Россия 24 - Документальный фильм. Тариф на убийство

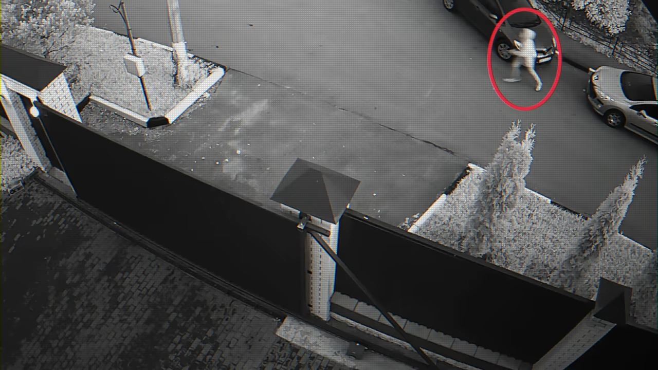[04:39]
Накануне убийства многие видели подозрительного молодого человека, который крутился возле дома Шишкиной.
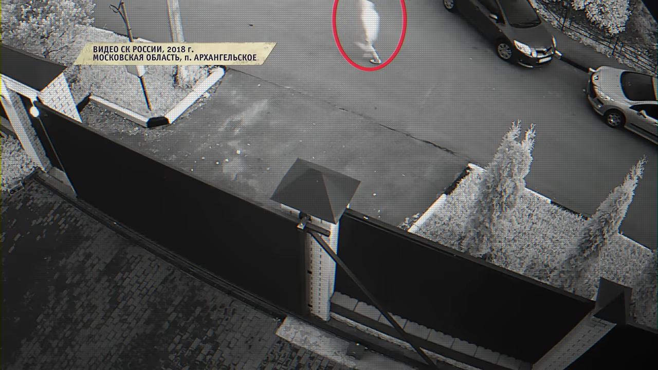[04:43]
По показаниям свидетелей-очевидцев стало понятно, что за период недели-две он уже находился здесь.
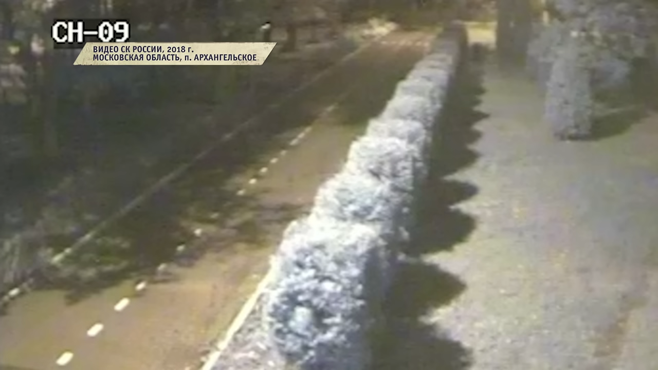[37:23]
в 5.40 утра, в квартале от дома, где жила потерпевшая.
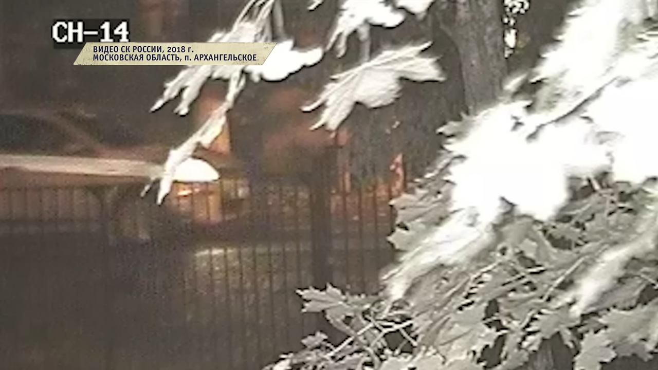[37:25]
По улице проезжает автомобиль. Мы установили его марку, модель, год выпуска.
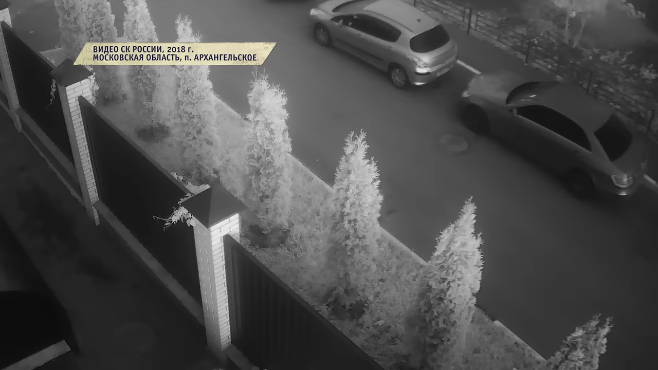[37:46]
Ведь буквально через минуту в объектив соседней камеры попал похожий на него человек.